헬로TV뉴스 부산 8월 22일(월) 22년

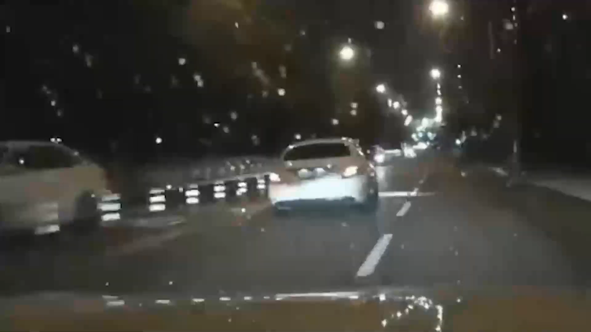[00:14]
도심에서 만취상태로 질주를 벌인 20대가 시민에게 붙잡혔습니다. 그런가 하면 주말 사이 화훼단지와 숙박시설 등에서 불이 잇따랐습니다.
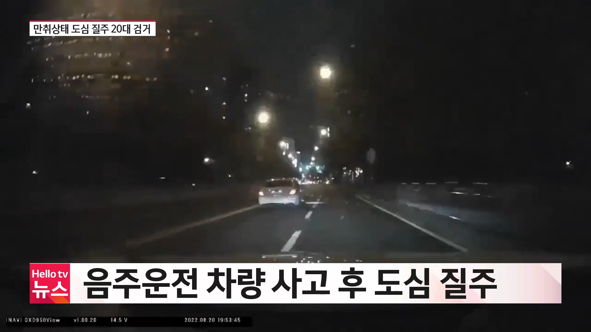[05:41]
또 다른 차량이 경적을 울리며 뒤쫓습니다. 과속 방지턱에도 속도를 줄이지 않습니다. 네, 저를 충격하고 지금 차가 널고 있어요. 도주하던 승용차는 속도를 줄이지 않고 자회전을 하다. 아파트 외벽을 들이받고서야 멈췄습니다. 20대 운전자 A씨는 뒤쫓아온 남성에게 제압됐고 경찰에 인계됐습니다.